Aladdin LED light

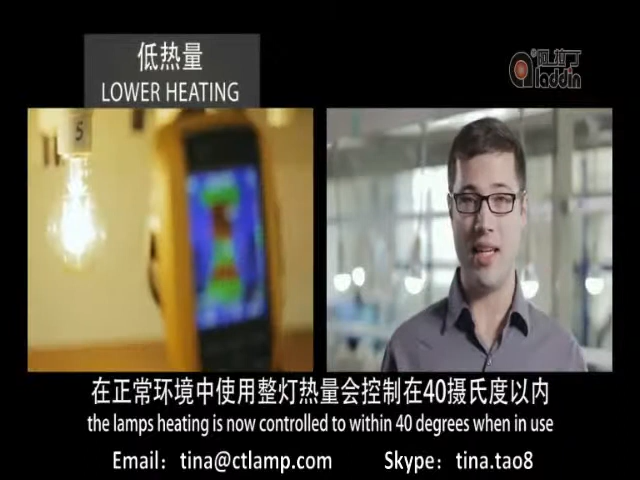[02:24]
The lamp's heating is now controlled to within 40 degrees when in use. In order to meet our customers' high-quality demands,